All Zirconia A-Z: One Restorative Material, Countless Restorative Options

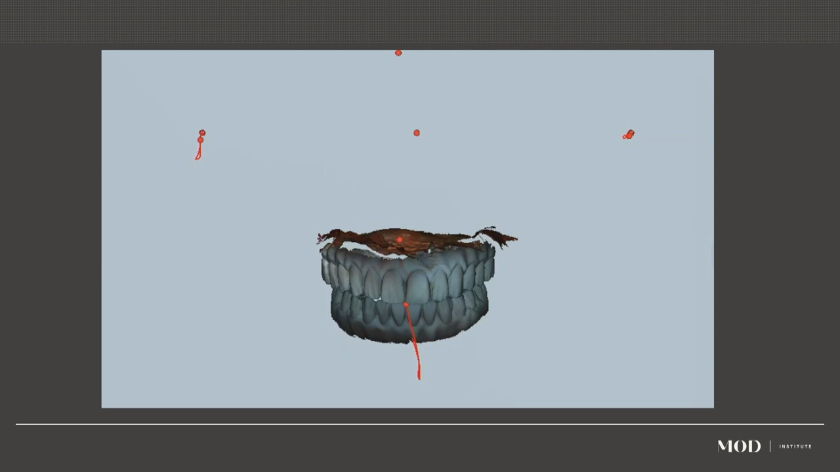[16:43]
And so, you know, it allows us to capture chewing strokes. You know, we can capture, she's got a little deviation upon opening and closing, which doing that on a traditional articulator, you'd never really be able to replicate that when you're designing those lingual contours of the maxillary anterior teeth.